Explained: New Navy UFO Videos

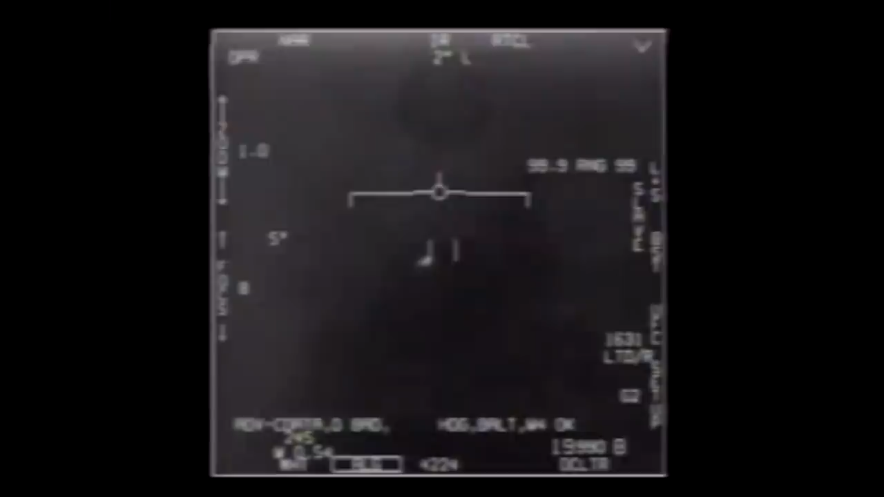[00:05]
They are called FLIR, GIMBAL, and GOFAST.
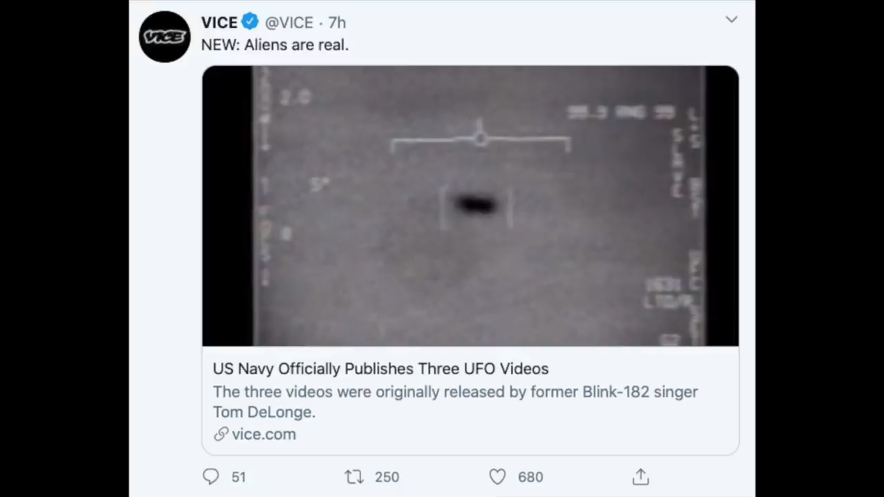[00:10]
The internet immediately took this as meaning that aliens are real, but the videos are not actually new.
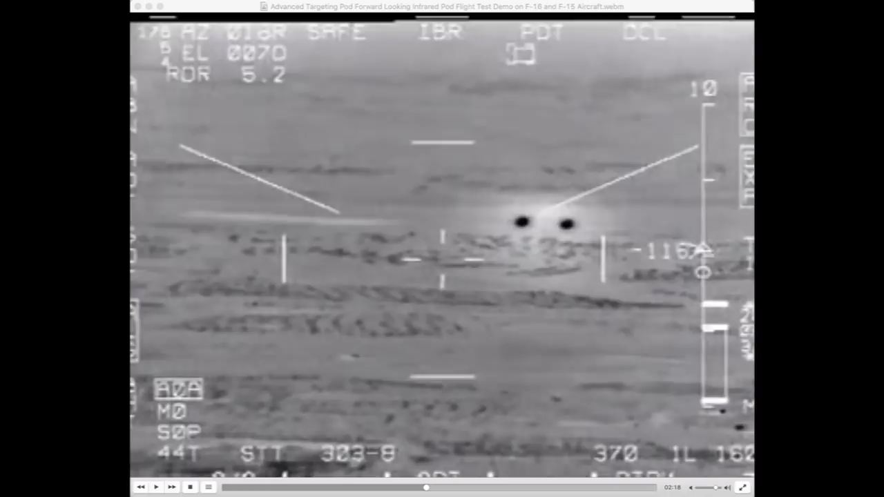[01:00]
What you see is the infrared glare of the engines, which is larger than the plane.
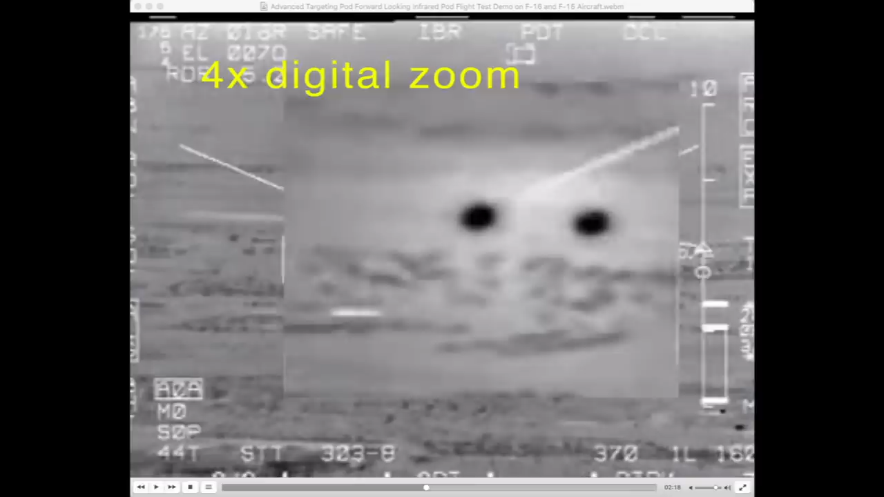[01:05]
It looks like it's rotating because of an artifact of the gimbal-mounted camera system.
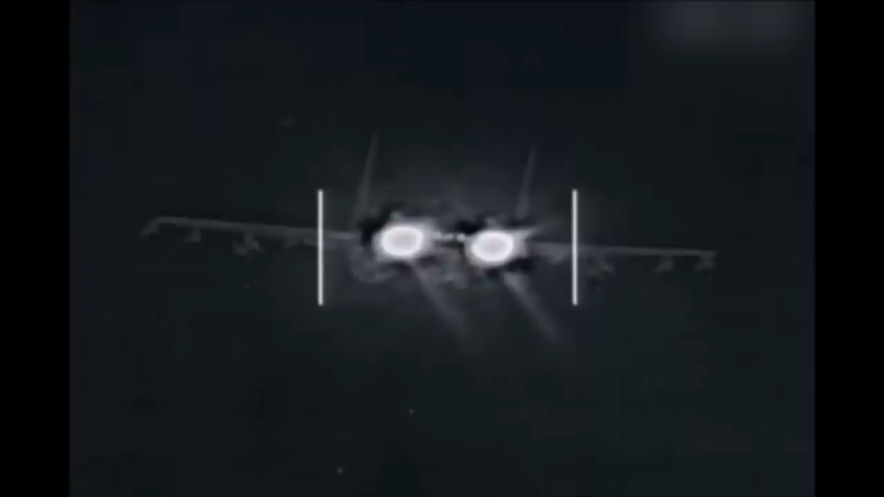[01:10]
This is all a bit confusing, so I made several videos explaining it.
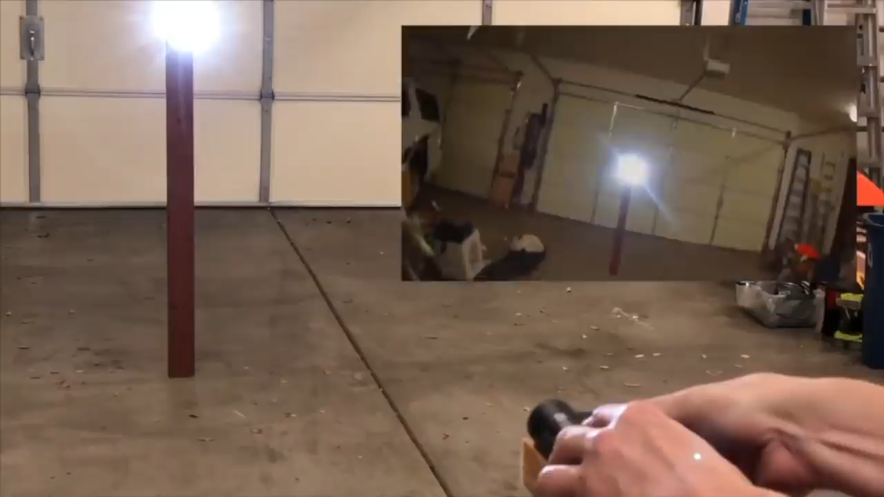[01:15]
Oh, and the aura around the plane, that's just image sharpening. It happens all the time in thermal camera footage.
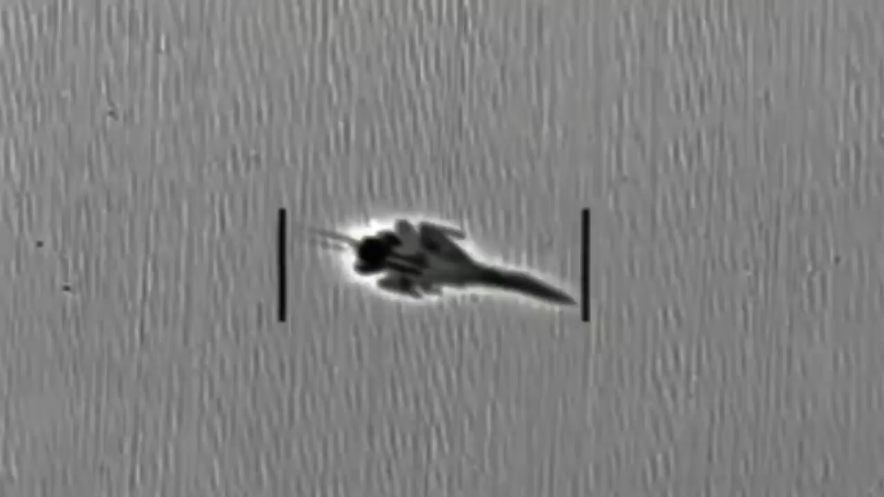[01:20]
It's not an alien warp drive, it's just the unsharp mask filter.
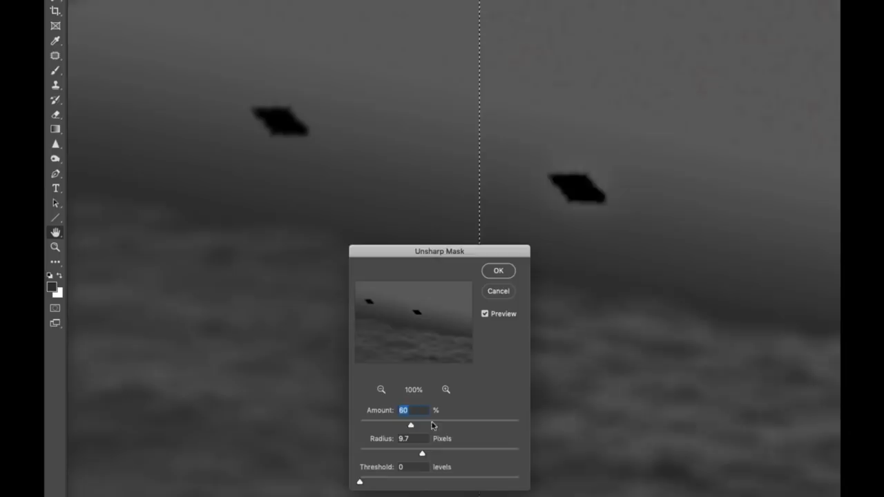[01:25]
The GOFAST video probably shows a balloon.
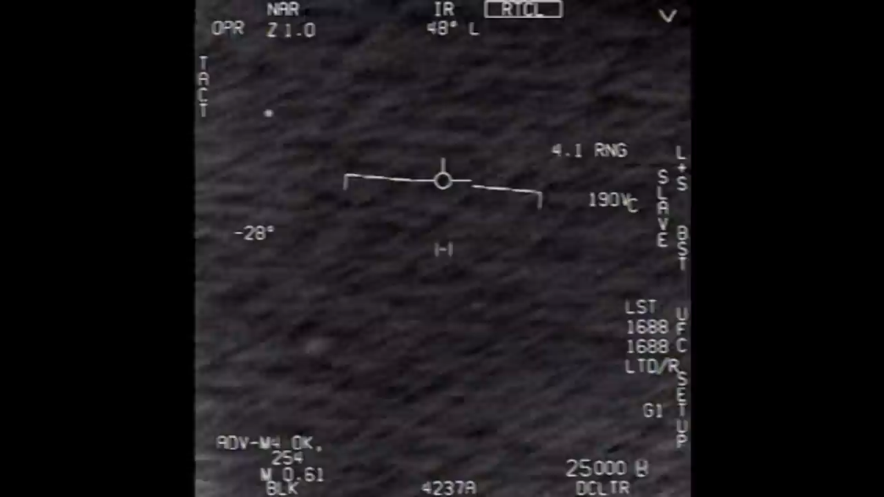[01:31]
It's not moving fast, it's not skimming the water. And you can verify this yourself because all the information you need is in the numbers on the screen. You just need a little high school trigonometry.